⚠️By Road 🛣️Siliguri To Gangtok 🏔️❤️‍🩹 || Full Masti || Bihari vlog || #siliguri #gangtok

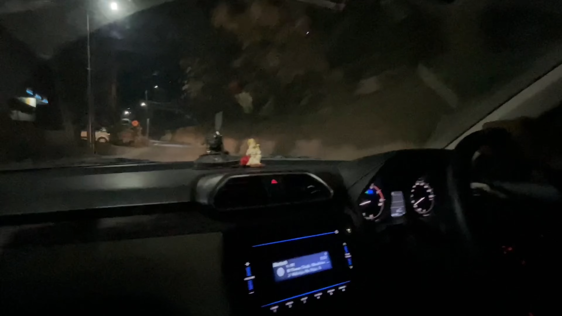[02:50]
तो शहर में प्रवेश करने के बाद थोड़ा सा दिल को सुकून मिला और लगा कि चलो अब सेफ है और आराम से होटल ढूंढते हैं, पहले कहीं सेफ प्लेस पे गाड़ी खड़ा करते हैं।
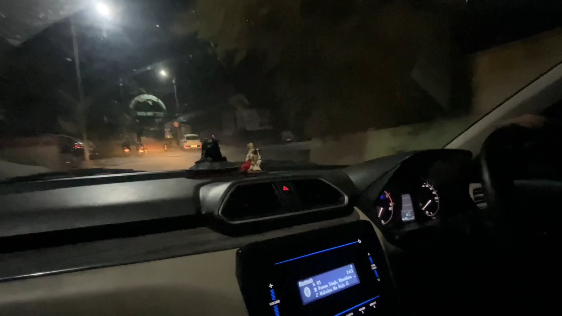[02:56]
पर काफी रोचक और रोमांचक सफर रहा ये वाला, काफी मजा भी आया और काफी डर भी लग रहा था कि अननोन जगह पे है।
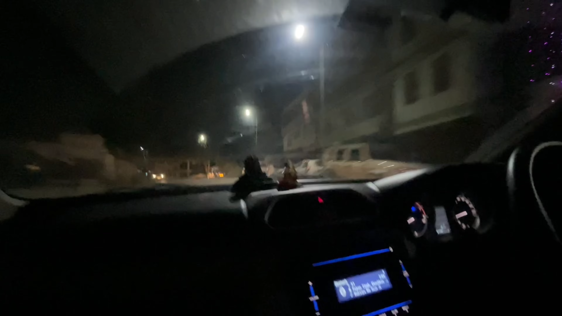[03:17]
हम लोग का एक जगह बाल एक्सीडेंट होते होते बचा, मतलब वहां पे कैमरा ऑन नहीं था, नहीं तो हम आपको दिखाते, एकदम थोड़ा सा के लिए बचा था।
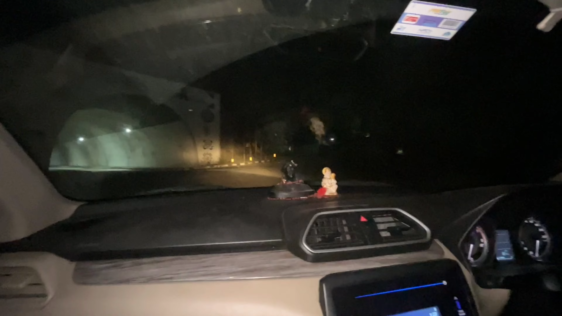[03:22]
तो मंजिल जैसे जैसे करीब आ रहा था दिल में बेचैनी और खुशी उतना ही बढ़ रहा था। टनल का पता है भाई, देखो पहले
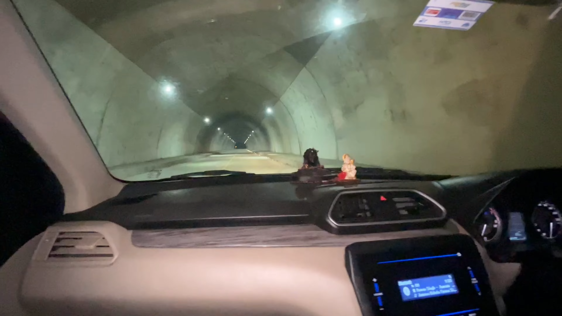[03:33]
इतना लंबा और यही वाला है टनल जिसके बारे में हम लोग सुनते आ रहे थे, यही वो टनल है भाई वाला। उसके बारे में वीडियो डिटेल में आप लोग क्लियर अपलोड करेंगे, देखिएगा, लिंक बता देना। हाँ लिंक अपलोड कर दें।
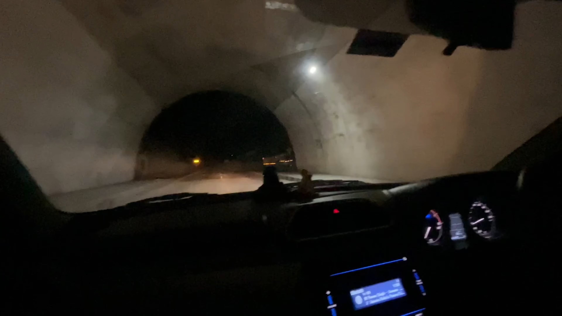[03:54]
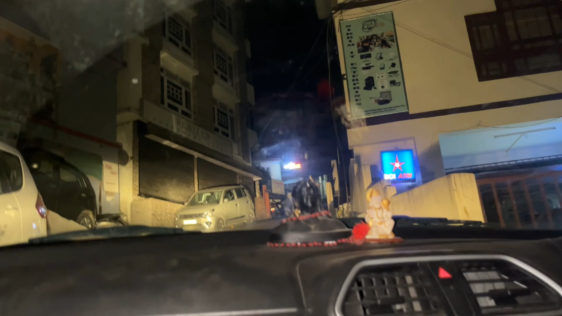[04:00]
मजेदार सा सीन है, गूगल दिखाया 2.5 किलोमीटर शॉर्ट, तो हम लोग गाड़ी चढ़ा दिए और साला इतना चढ़ाई था कि गाड़ी बैक करना पड़ गया, ये मजेदार था।
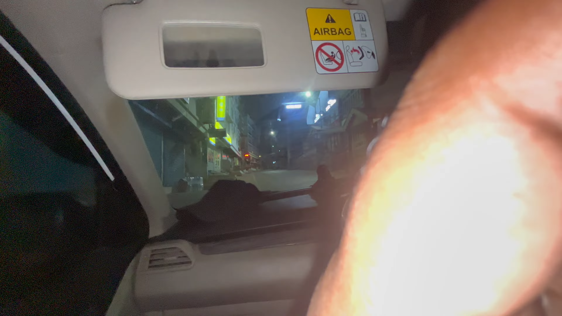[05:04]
गैंगटॉक पहुंच गए हैं और सुबह के 4:30 बज रहा है और देख सकते हैं कि हमें होटल नाम का कोई चीज नहीं मिल रहा है।